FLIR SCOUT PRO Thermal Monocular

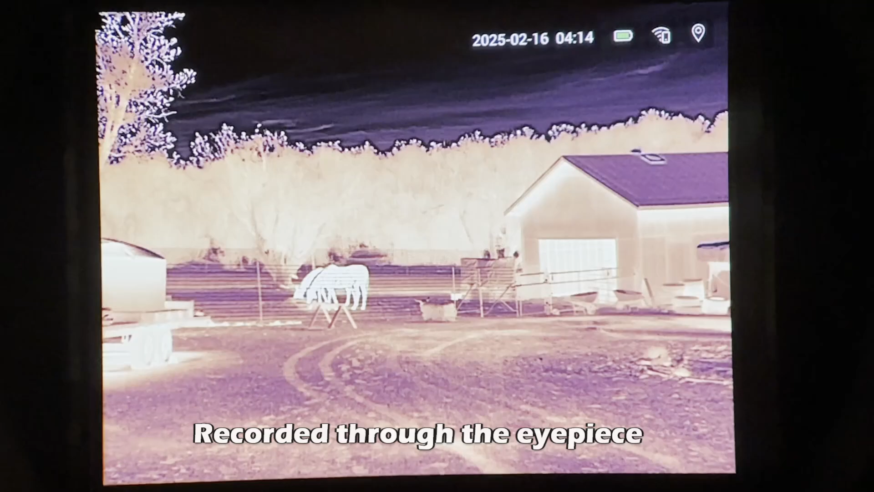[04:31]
case of this scout pro the videos look fantastic like the majority of all the videos i'm going to show you um
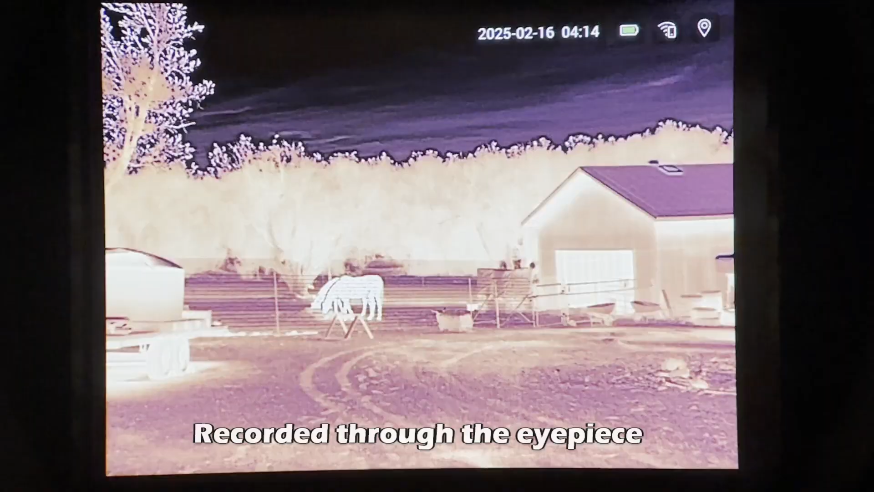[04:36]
are going to be recorded through the app um on an iphone and you'll see it looks fantastic uh just as good as through the eyepiece maybe even better that could be because of the resolution on the on the iphone's display versus the display on the device but the videos look fantastic like you can see uh so works fantastic for that it is nice to be able to use it you know use your phone uh if you're trying to capture something uh you know if you're trying to record something like that uh it does work really good that way with the tripod mount you know if you want
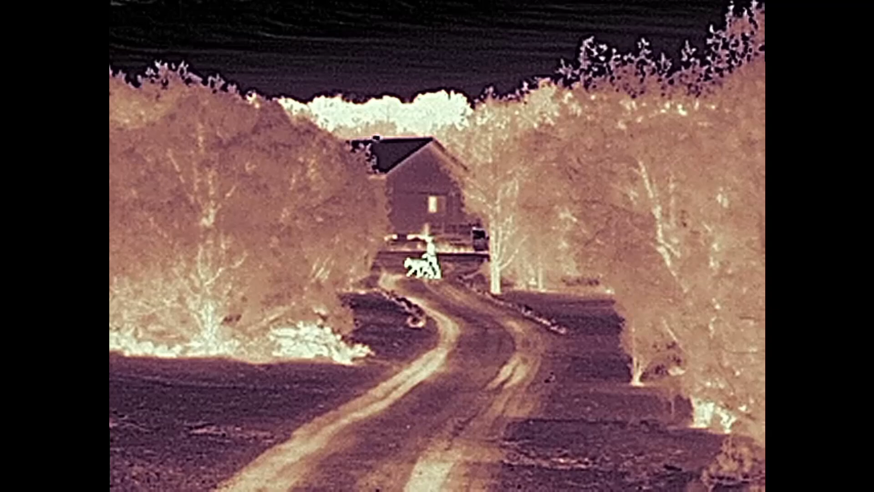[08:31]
a 2x 4x 6x and then 8x magnification with the buttons and so um yeah and that works pretty good you'll see in the videos obviously the more you magnify like at 8x you know with this 19 millimeter
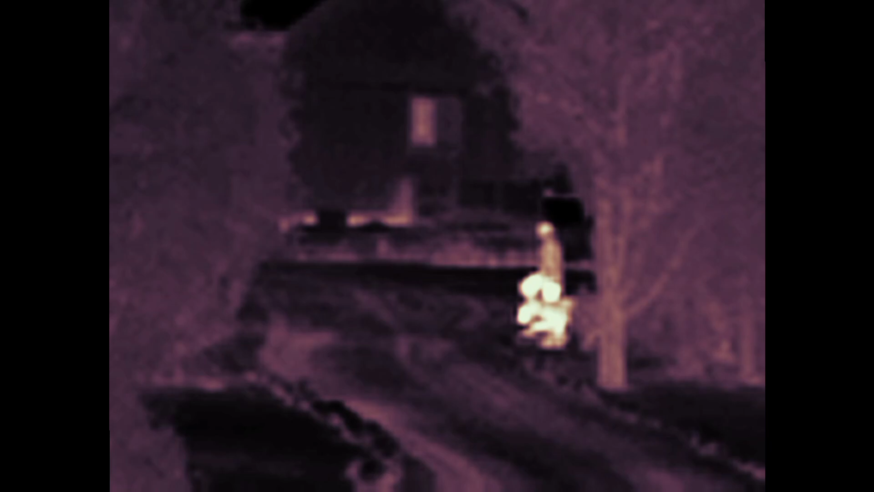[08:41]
1x lens you're gonna have quite a bit of pixelation uh but i think i think 2x works really
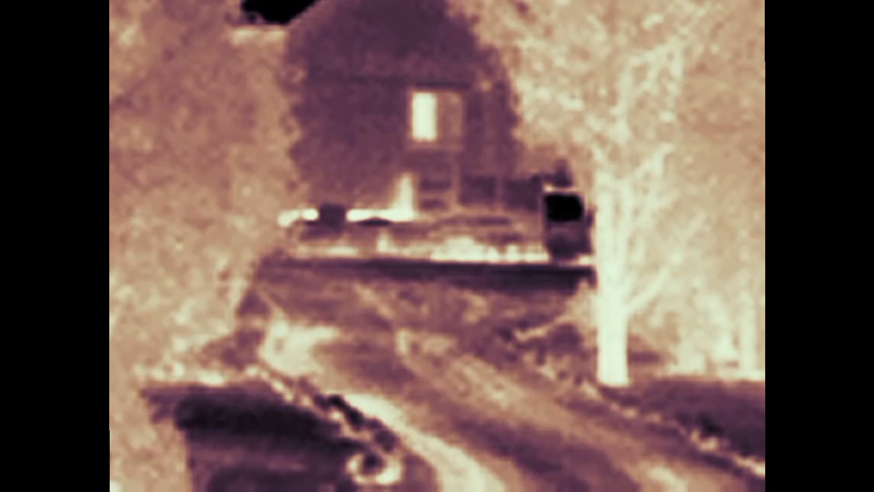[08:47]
good so does 4x for for most use cases uh so yeah i'll kind of show you the onboard video you can see what this thing looks like i think it looks fantastic
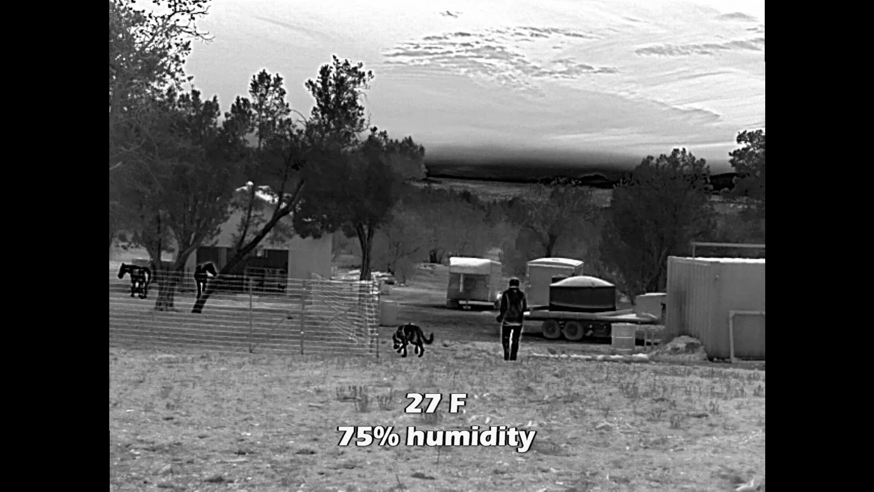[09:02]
section didn't take forever for you guys to watch it she's going to get out to 100 yards and she's going to walk back and forth i'm going to zoom in digitally on the device and then rotate through the different pallets you can see what the different pallets look like and then i'm going to zoom in as well on those pallets so you can see what those look like with the zoom feature enabled now 2x zoom right here i think works fantastic on this device even 4x is pretty good as you can see that's 4x you can definitely tell that that's a dog that's a person does a great job you know 6x same thing even though it pixelates quite a bit you know the more that you're going to zoom in digitally this
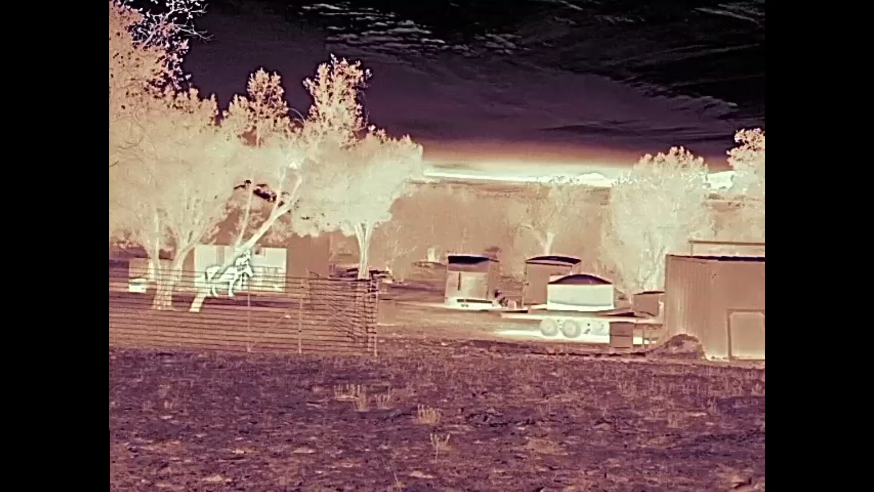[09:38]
is sepia i think it's the best looking palette on this device
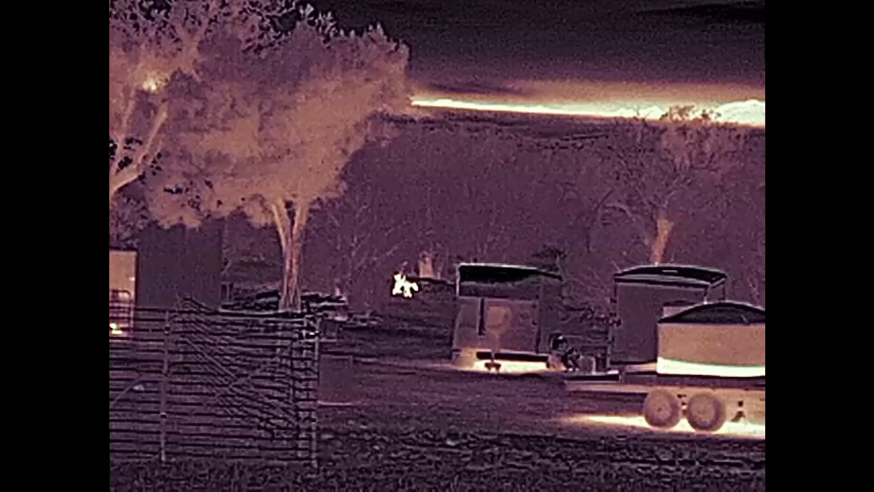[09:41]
performs great blends elements of white hot in there it's a high contrast palette
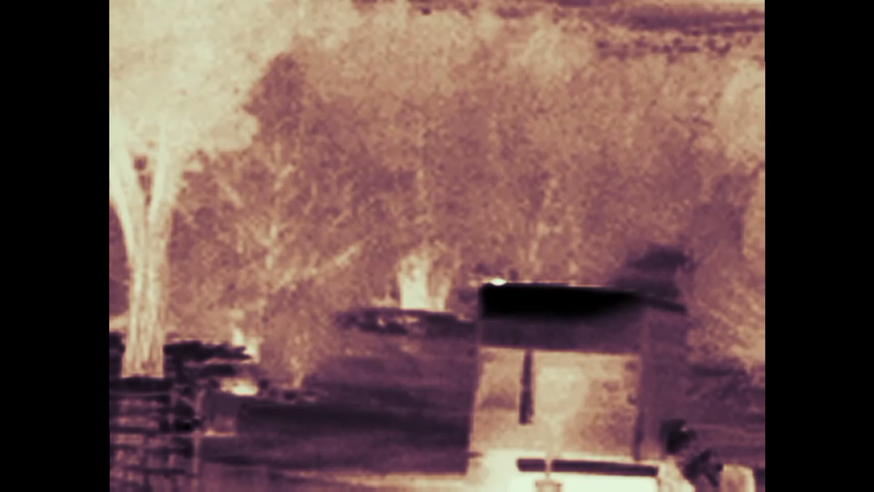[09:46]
i think it's the best the best one on this particular device this next
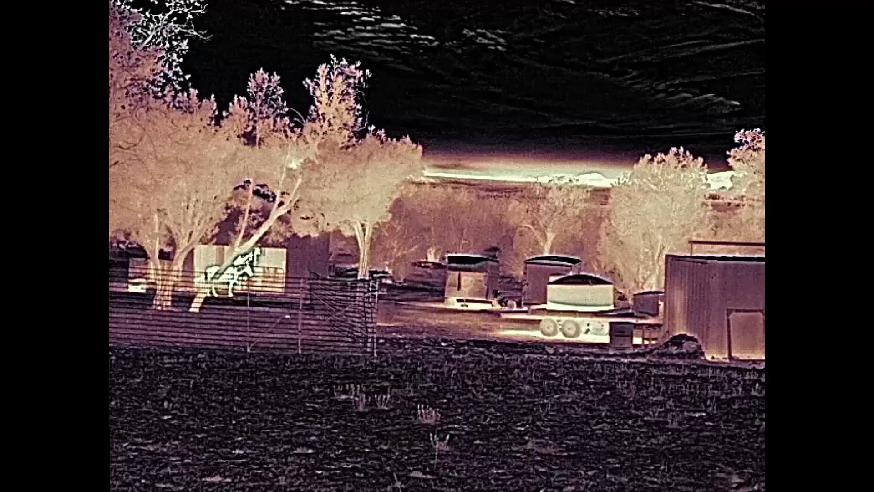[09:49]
one here is called heat it
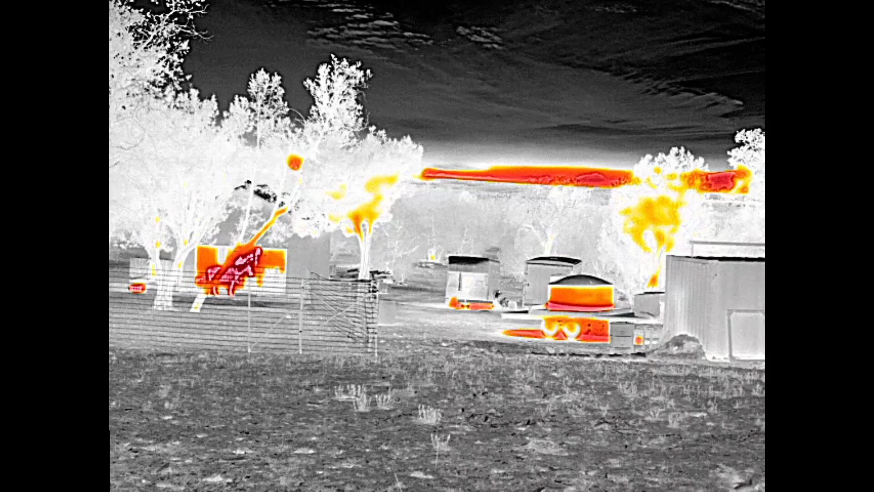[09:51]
shows you the hottest objects
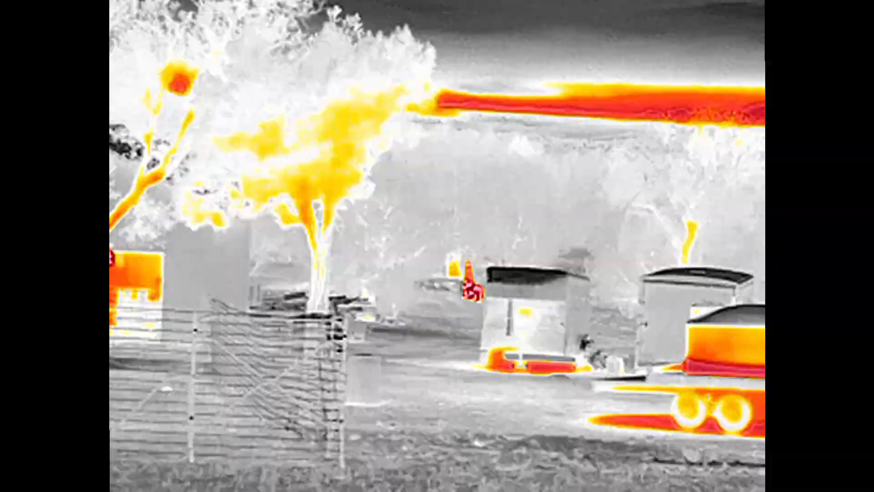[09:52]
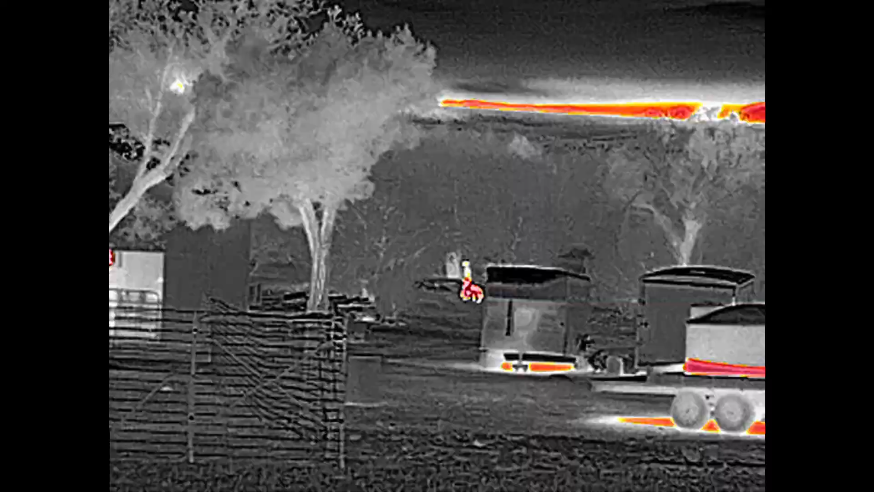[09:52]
in red and then other you know the next color down is going to be
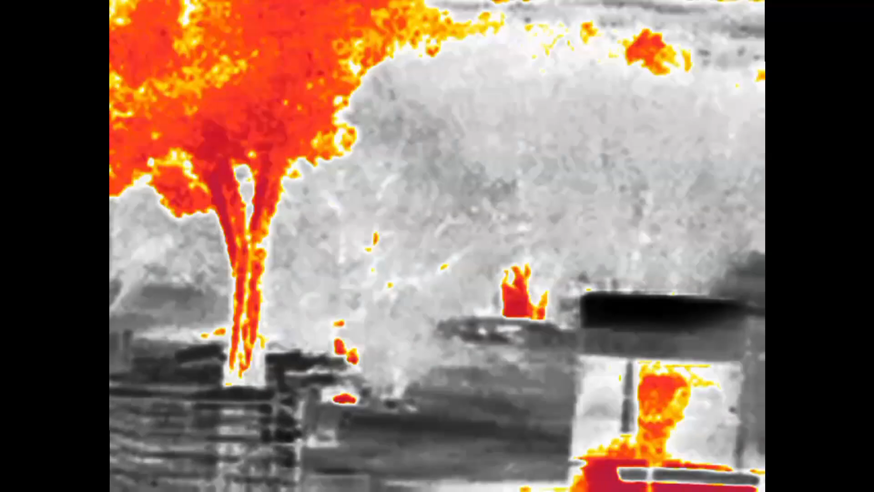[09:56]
yellow i think it does a good job and you get some extra false hits but once something comes in view like her and the dog right there the algorithm does a pretty good job on it
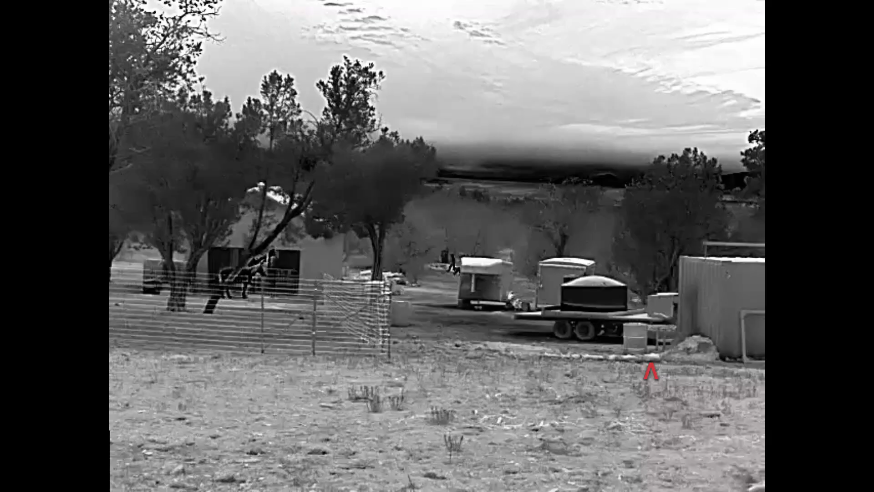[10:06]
and of course you have your traditional black hot and white hot pallets on this device as well
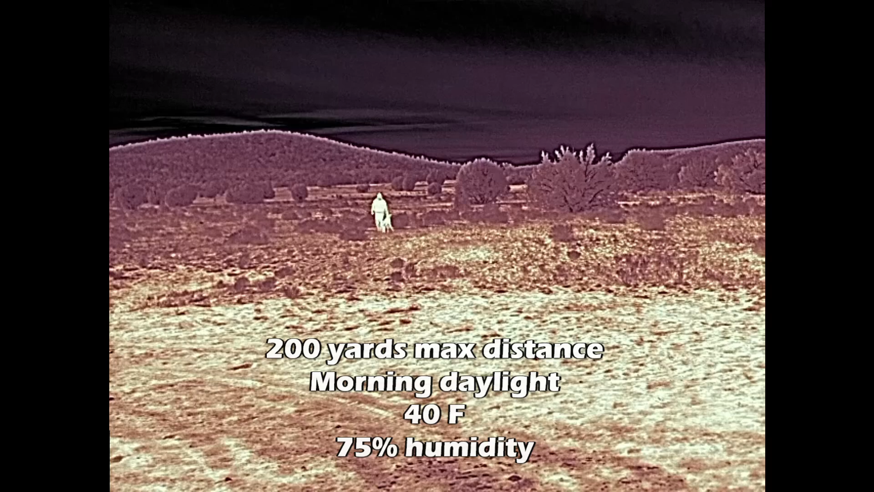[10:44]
cover a lot of ground scanning to see if there's anything out there flare rates this device out to 500 meters i'm pretty confident in that rating that they give it now just keep in mind this is still at 1x you know if i were to digitally zoom in on it which i can't because i set this thing down on the toolbox of my truck to video myself uh that would do